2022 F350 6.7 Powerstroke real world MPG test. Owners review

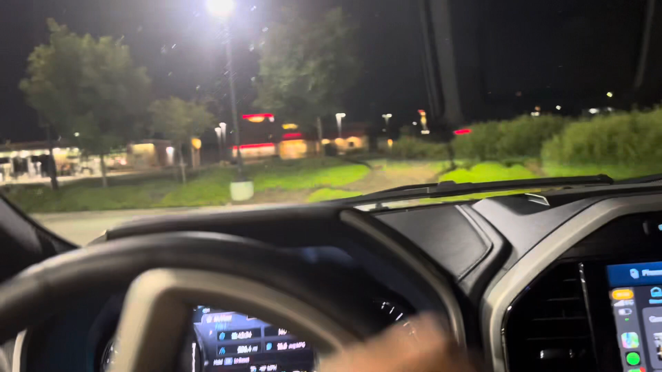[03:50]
all right just pulling into the fuel station here
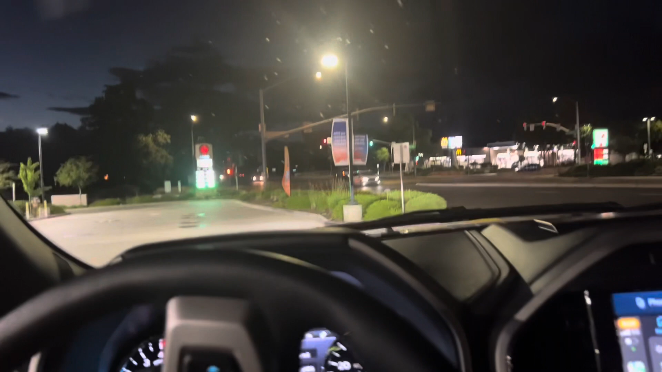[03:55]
fuel in california diesel 709 a gallon
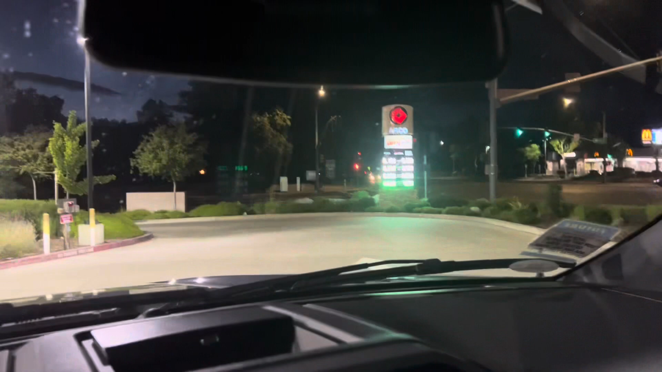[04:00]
699 cash price or on the the arco card like i run
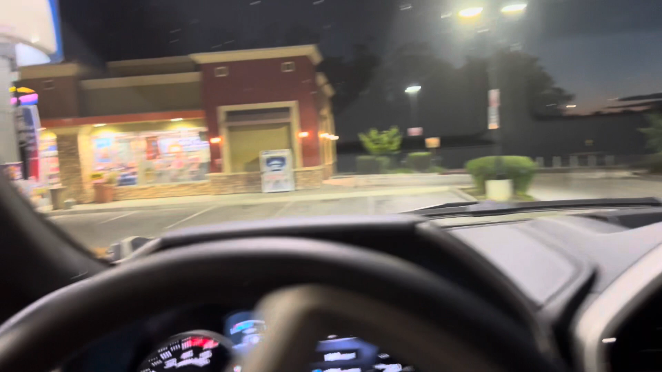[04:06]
but yeah that's crazy man 709 a gallon but